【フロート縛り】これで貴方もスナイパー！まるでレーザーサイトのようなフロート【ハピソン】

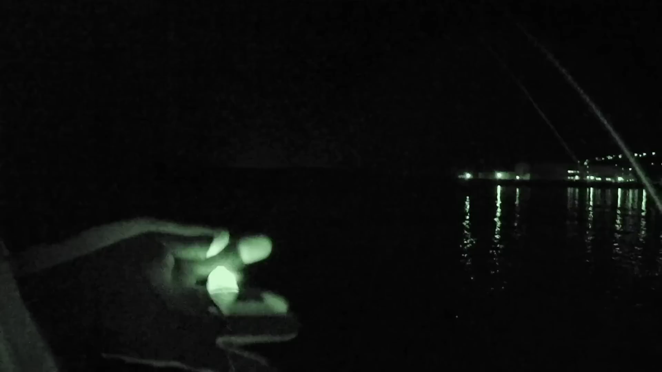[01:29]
ハピソンのフロートからやっていきますこれ色わかりにくいと思うけど緑色ですでワームはね月下ビジのBBワームの0.
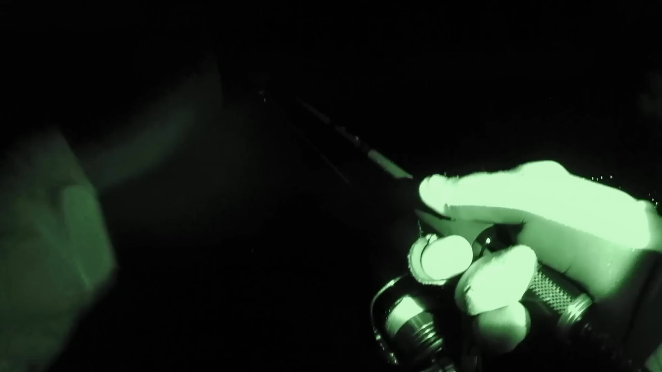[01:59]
ハピソンのいいところはこうね潮の流れがねこう目でわかるんですよゆっくりとね左に流れていきます
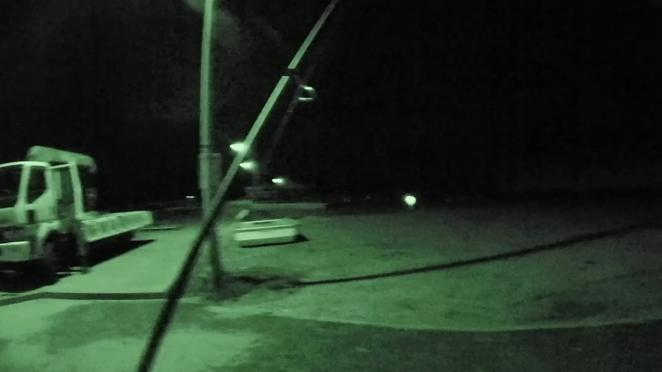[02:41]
外に行こうかはい外海やってまいりましたそしたらですねやっていきますまだねまともにメバルは釣れておりません
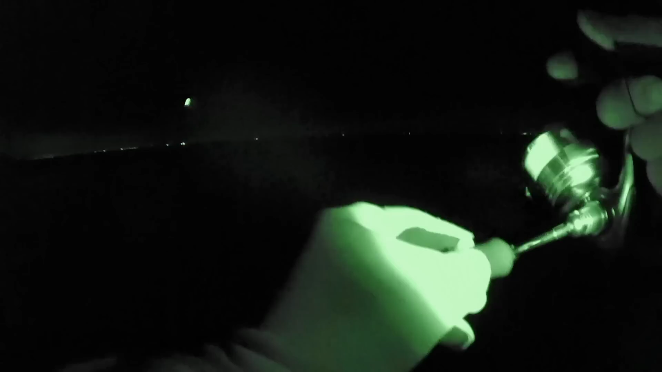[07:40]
はい 防波堤の先っぽですここで釣れらんかったらどうしようやな
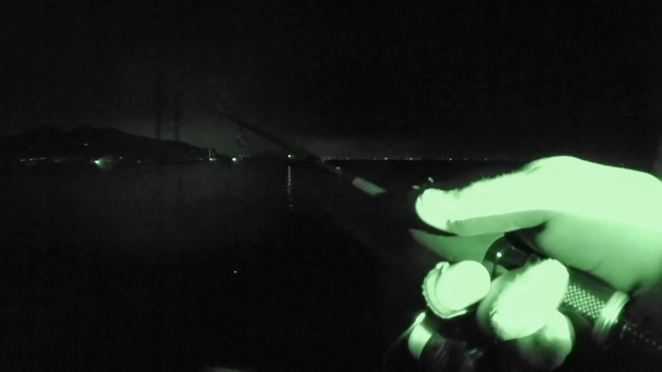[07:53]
おーきたっ やっときたっもうね フロートがビクビクちゃん分かったんで
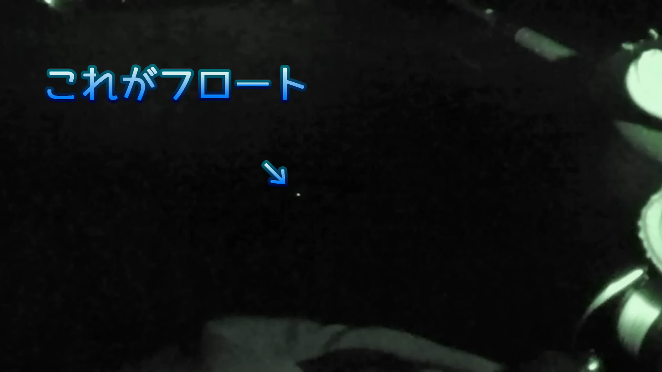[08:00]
おーきたっ やっときたっやっぱ岸木屋の近くやなちっちゃいけど なんでしょう
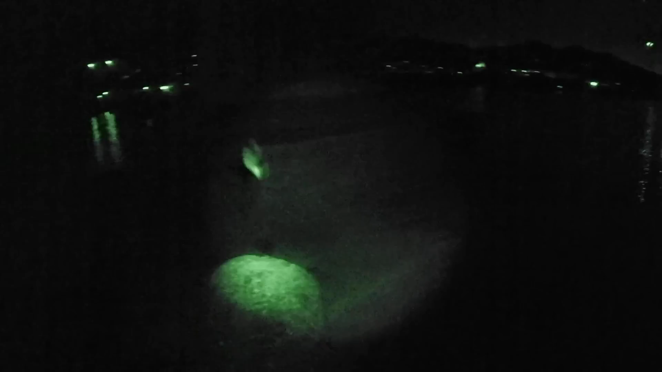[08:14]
よし おっしゃメバルじゃんやっとじゃよほんまにもう
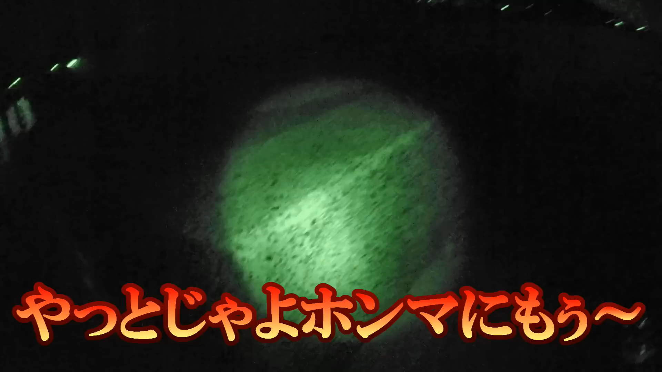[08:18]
はい やっとね 釣れましたよちっちゃいけど一本目です やっとやでほんまにでね 奥に見えますでしょうか これねほら はい ね
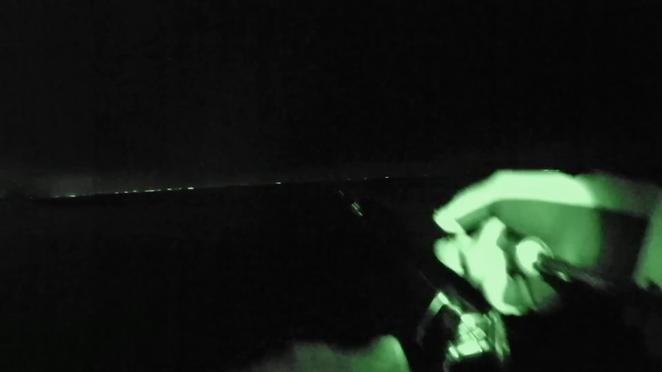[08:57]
やっぱあれやなぁだいたい釣れのこう ストラクチャの影というかそんなとこから出れたんやな
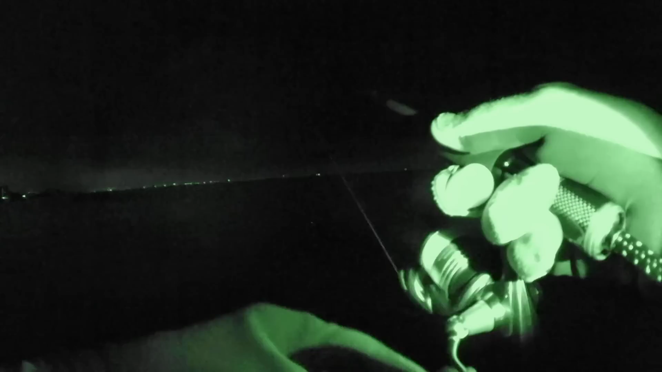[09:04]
足元まで引いてきてあかんが
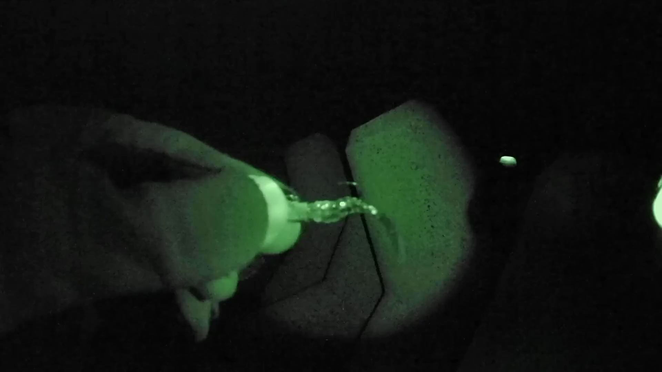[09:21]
はい えーと ジグヘッド1グラムに重くしましたで このフロートでしたら沈みますのでこの足ね 光つけたままちょっと沈ませてみますどうなるか ちょっとやって
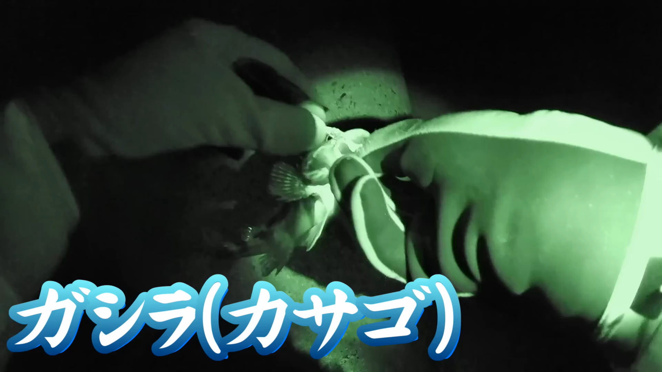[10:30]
はい ちょっとね 腹がボテッとした頭ですね食っとったね 全然わからんかったはい
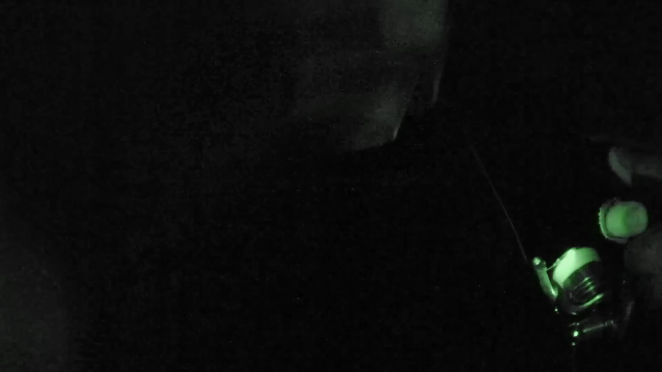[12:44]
キシギアトレースにはいいなぁすごく見やすい